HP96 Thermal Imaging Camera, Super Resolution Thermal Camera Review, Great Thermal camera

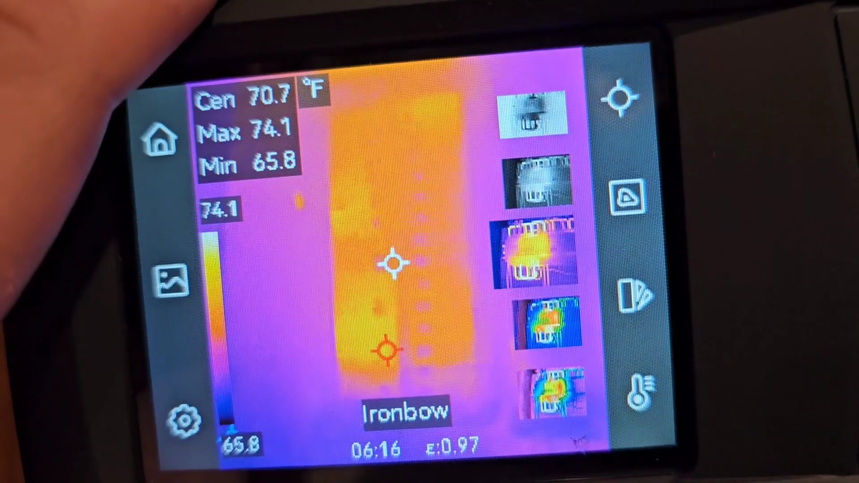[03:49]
On screen: max 74.1°F, min 65.8°F
So you can see it's actually drawing a lot of electric. All right.
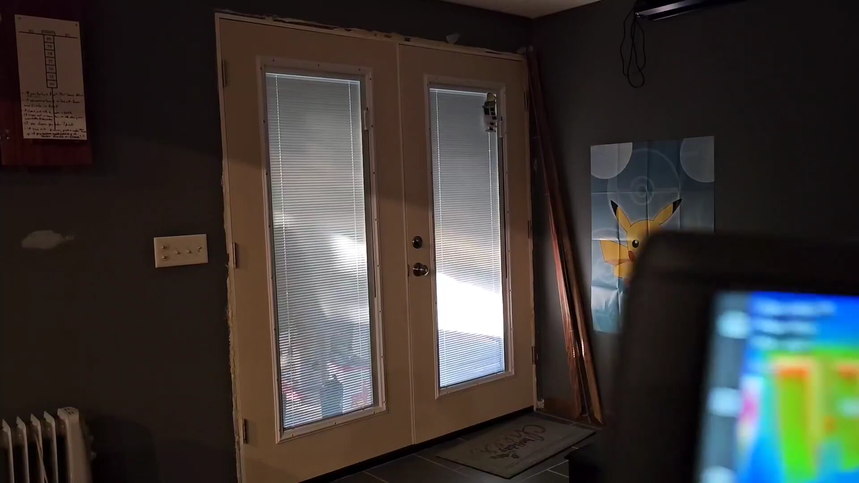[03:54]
Here's another really cool example of how you can use this for insulation.
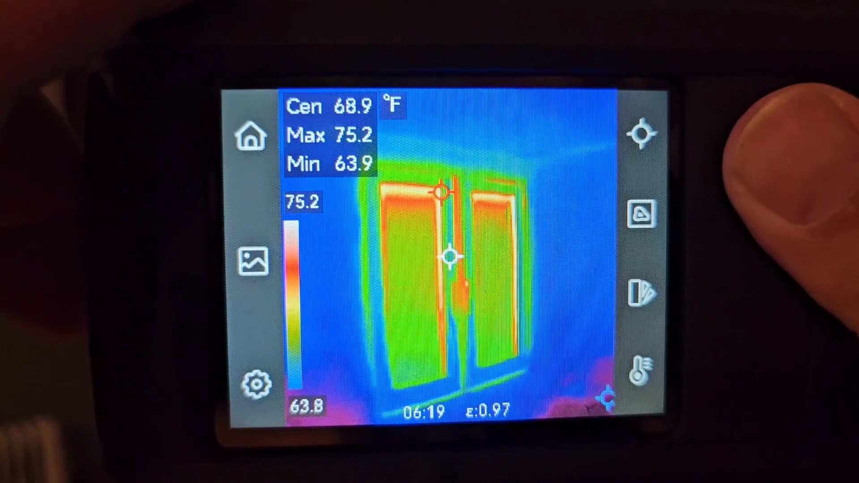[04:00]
On screen: spot 68.9°F, max 75.2°F, min 63.9°F
You can see here the temperature difference between the 63.9 and the max of 75.
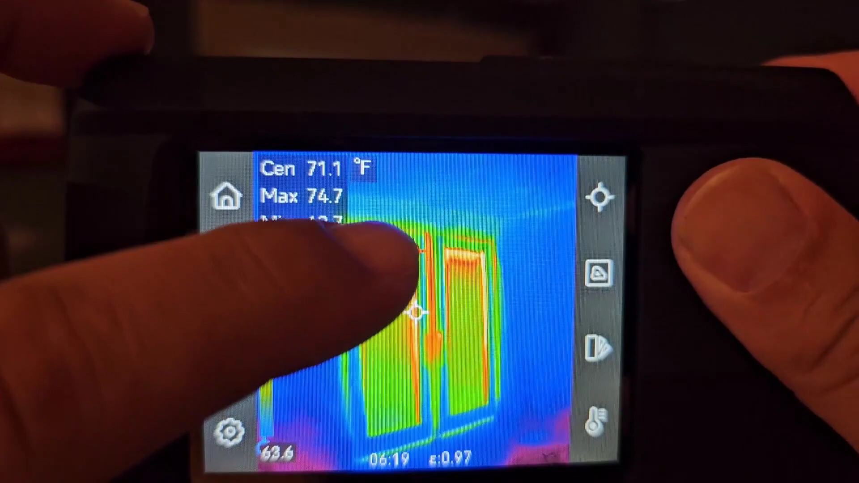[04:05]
And that's where right here in the middle is where the weather stripping is on this door. And that's definitely where it's the leakiest.
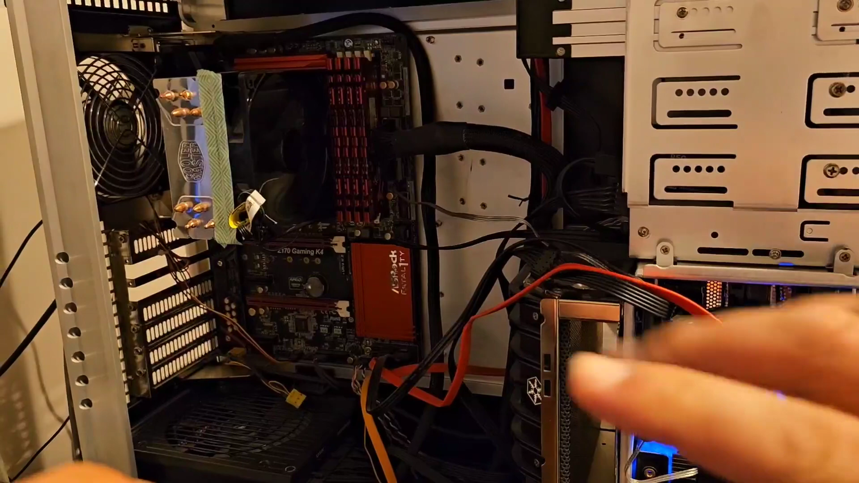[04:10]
Here's another cool setup here. We've got a computer. You can see all of the little parts.
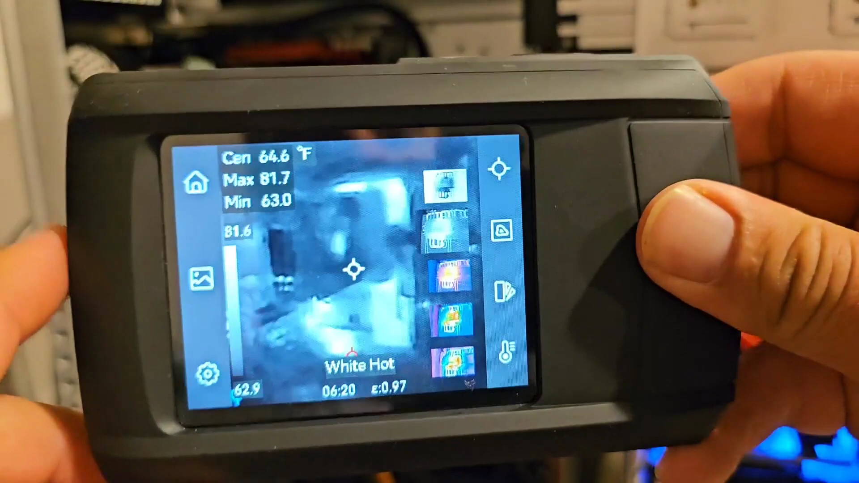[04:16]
On screen: max 81.7°F, min 63.0°F
We bring this up here and then you can see all of the different components that are the hottest versus the coolest.
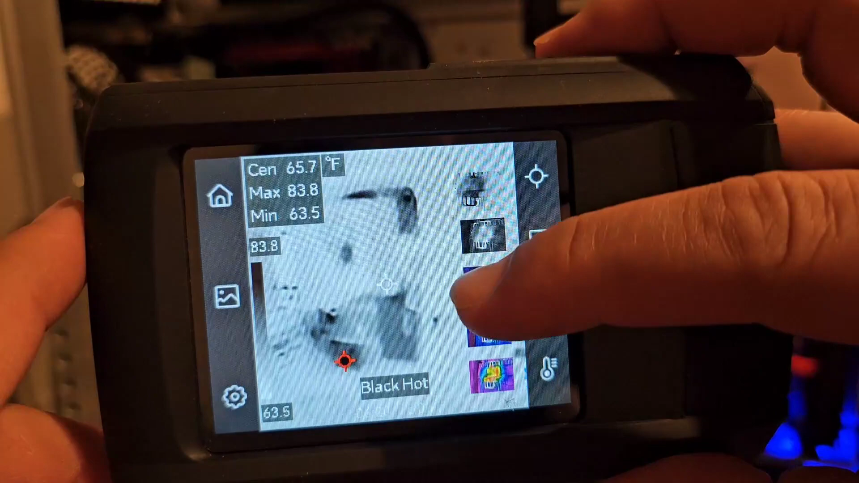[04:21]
On screen: spot 65.7°F, max 83.8°F, min 63.5°F
So again, here's pretty cool. You can see that.
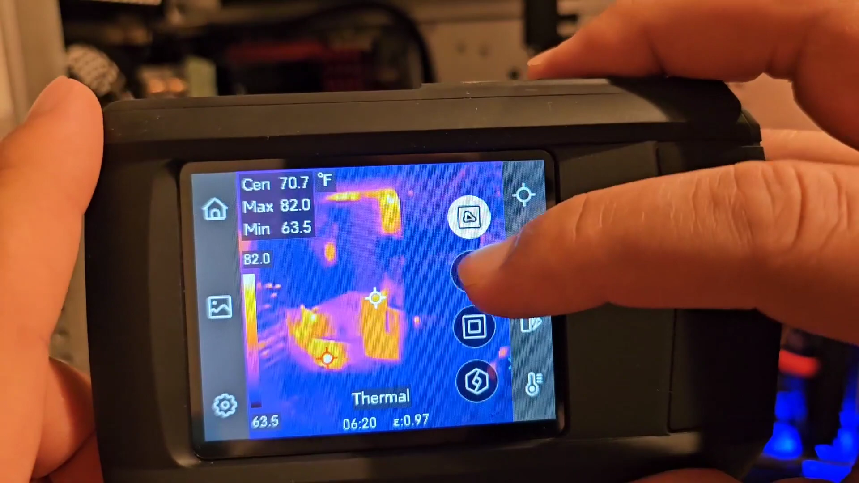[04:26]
On screen: max 82.0°F, min 63.5°F
And then I'd like to love the fact that you can switch between these. Like here's a hybrid mode.
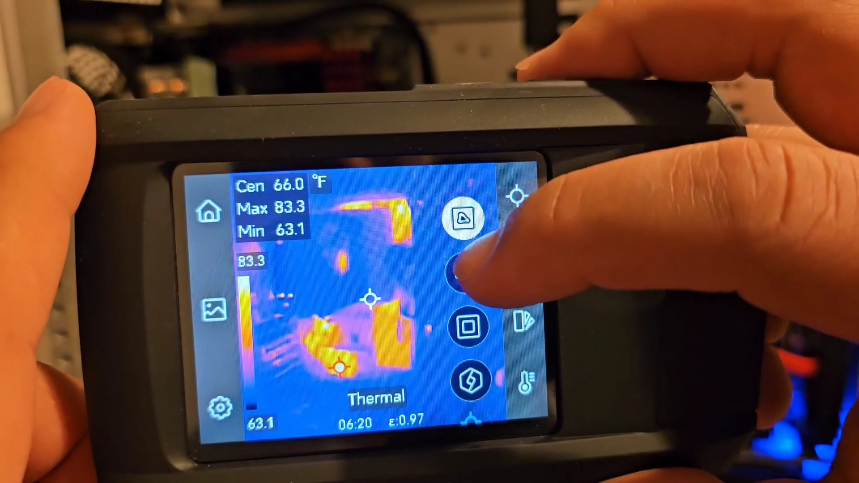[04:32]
On screen: spot 66.0°F
So if you turn this just to the thermal, you kind of miss a little bit of detail. But here you have the hybrid.
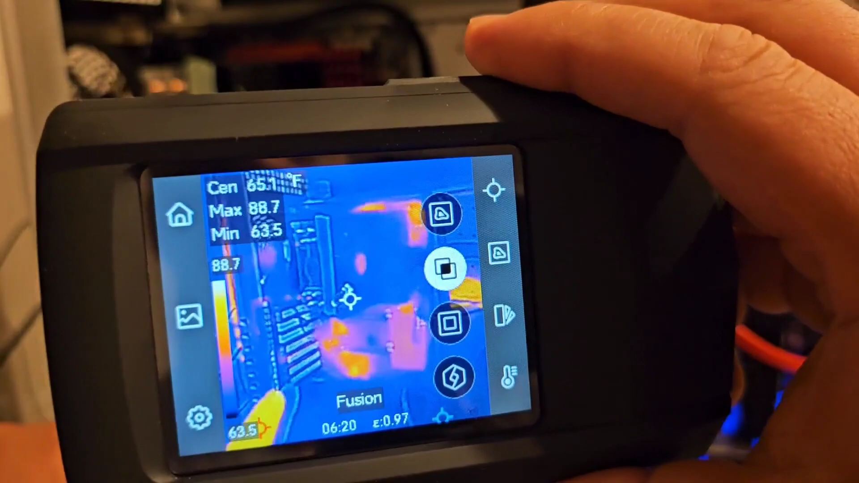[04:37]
On screen: max 88.7°F, min 63.5°F, scale top 88.7°F, scale bottom 63.5°F
And so you can see exactly where things are, like the back of the case right here. So this is where the vents are.
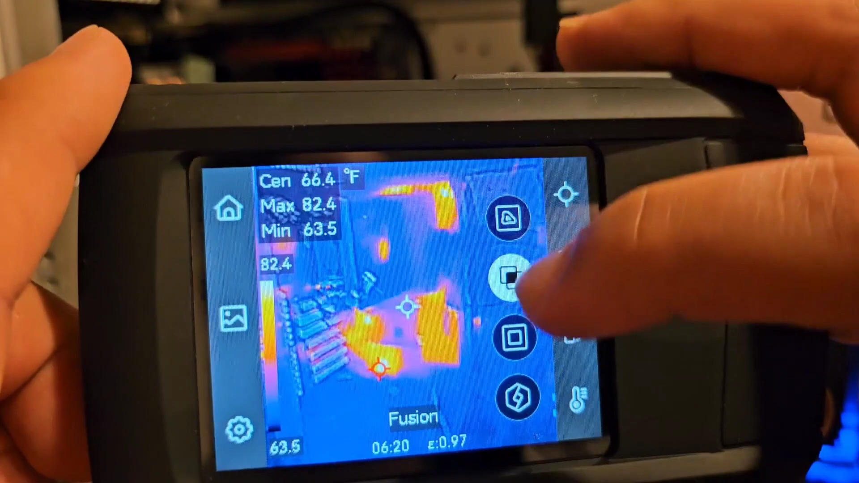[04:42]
On screen: spot 66.4°F
You can pull this up and then you can do the middle view here, the picture in picture.
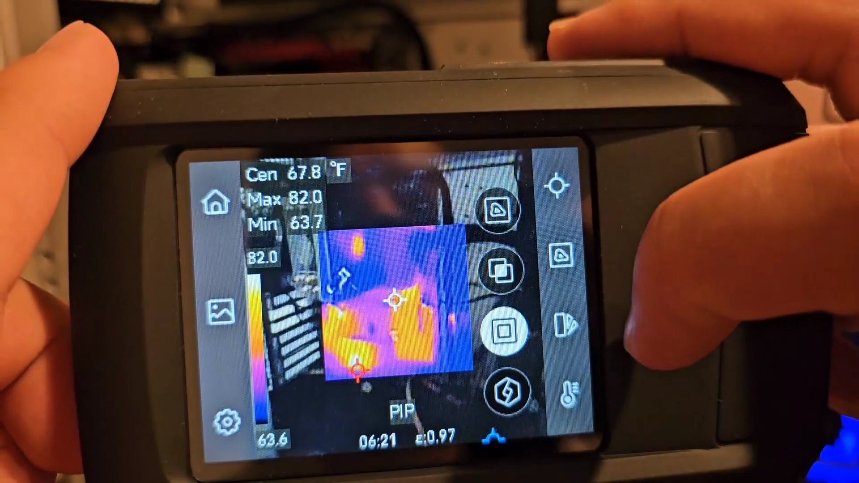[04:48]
On screen: max 82.0°F, min 63.7°F
And this is pretty cool because you can see here's the CPU and the cooler on the CPU and where all the heat is.